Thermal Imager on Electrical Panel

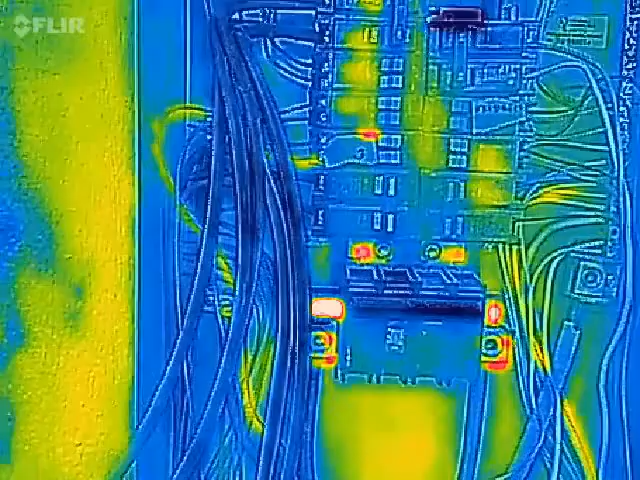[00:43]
240-volt buses you can see down at the bottom of the picture they're warm and at the top they're warm get some calibration here okay
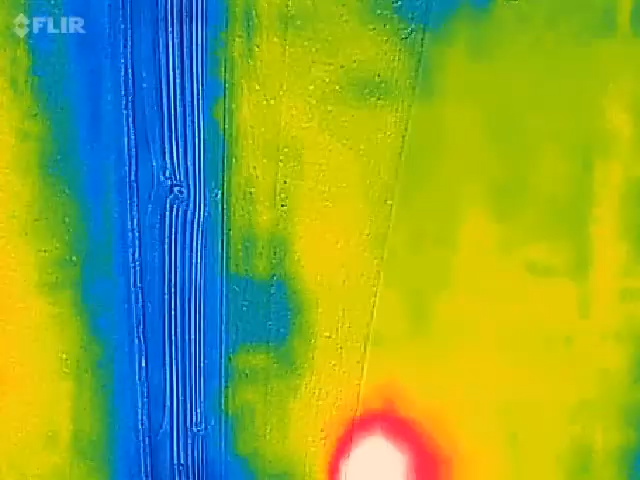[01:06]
right so that big old space
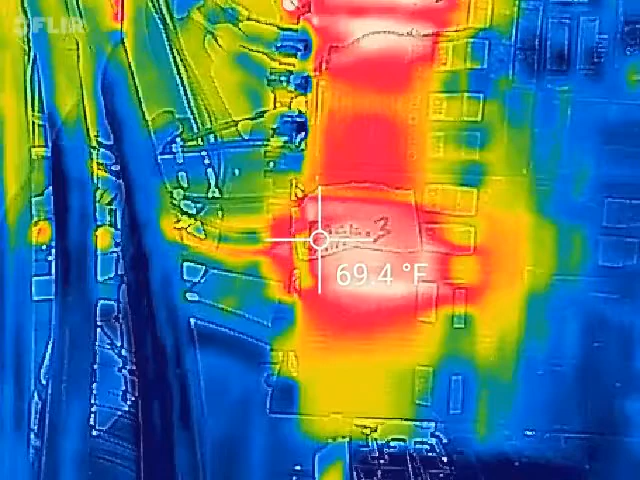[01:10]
On screen: spot 69.4°F
heater see the wire for it right there on the crosshairs all nice and warm and the breaker was just a little warm not real warm but a little bit and so now I
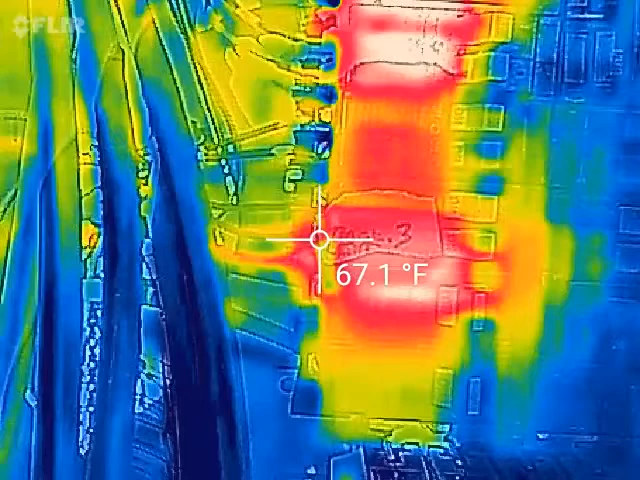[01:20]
On screen: spot 67.1°F
know which breaker that's connected to just handy quick easy to find out all right see you bye